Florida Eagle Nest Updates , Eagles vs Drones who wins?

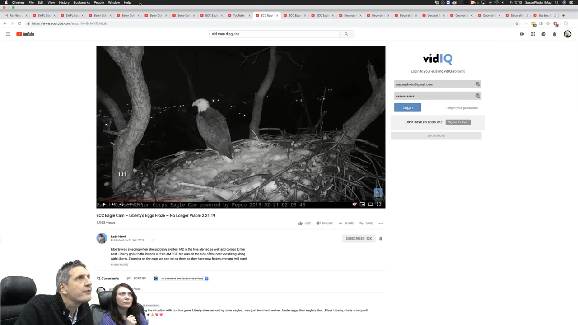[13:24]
Yeah, that's right, it was a Control Tab. Oh yeah, you're right. There we go. Very good. Thanks, Rebecca. You're smart. Thank you. That was very good. Okay. Sorry about that. Here we go. Liberty's eggs froze, no longer viable. That's the one. That is the one. Okay. That's the one we just had. Thank you. And sorry about that.
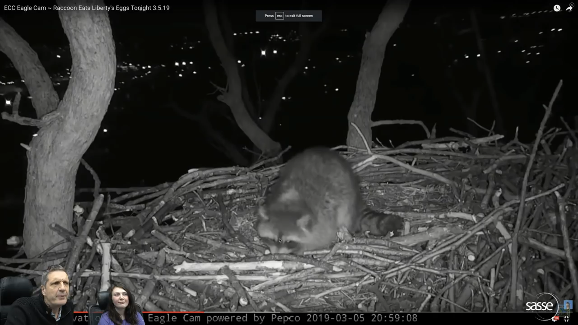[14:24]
Typically what happens is then the raccoon actually consumes the eggs, which also is good, you know. I mean, these raccoons are actually quite incredible. Look at this night shot. The raccoon seems to sense and understand that the egg is, the nest is deserted and makes itself all the way up to the nest. That's quite incredible. Yes, she is a good mum, isn't she? She's a very good mum. And Justin was, okay, Lady Hawk writes, Justice was missing 3 weeks. That's a long time.
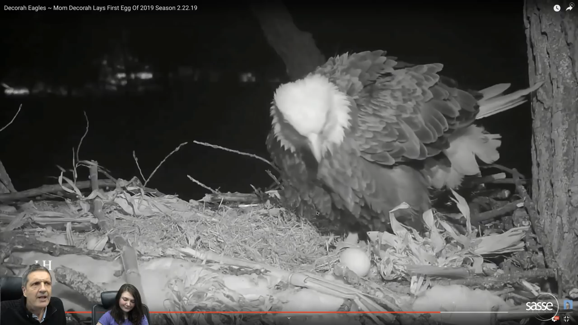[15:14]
And what's interesting, what Lady Hawk writes here, it's about mice visiting the nest. So this is absolutely intriguing. Mm-hmm. So what we're going to look, we're going to see some mice here. First she's going to lay the first egg before that. So this is the laying of the first egg. But look at the resolution of this camera. It's outstanding, absolutely outstanding resolution. So that's the first egg, and that's a night shot, right?
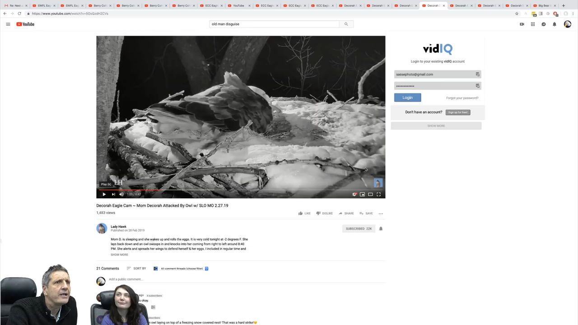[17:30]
That was a squirrel. Really? That was a sunny day. Nature photographer thinks that was a squirrel. Okay.
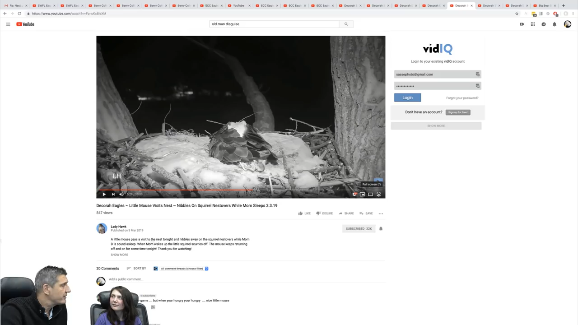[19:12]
Well, it's territorial, obviously. And I think it also has to do with it's illuminated, and it just seems strange, right? But that's my own hypothesis. I don't know if there's proof for it. It's very interesting. And now come three blind mice. No, they don't listen.
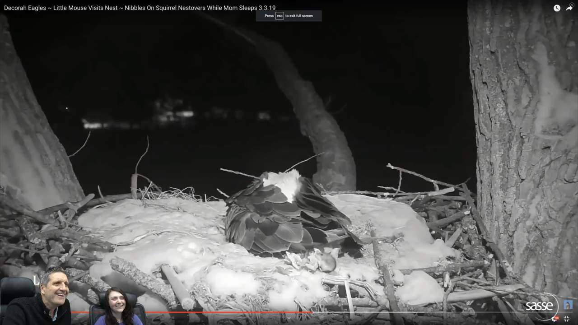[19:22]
Now, this is an incredible piece of work. I've never seen anything like this. So what you see here is a little mouse and going to quite a high risk here. Nibbling on some food, and who was that sleeping? I think that's Mama, probably. Yes, Mama Decora. Now, this is not going to end very well for the mouse, because there's only so much that Mama can tolerate, right? So this is the first part of the footage, which is quite fascinating. I'm just going to spool a little bit forward.
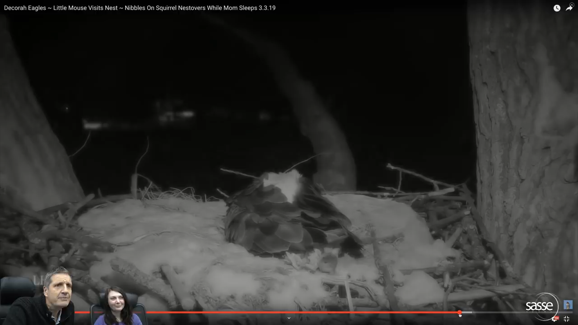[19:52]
Quite naughty there, nibbling along at nighttime while Mama exhaustedly is sleeping. And let's go to the next one.
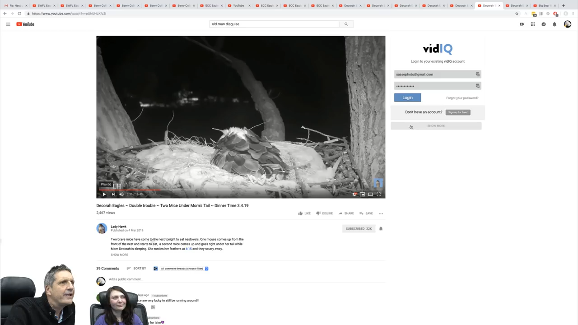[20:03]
So here comes another one. Two mice under mum's dinner time. This is incredible. Incredible footage.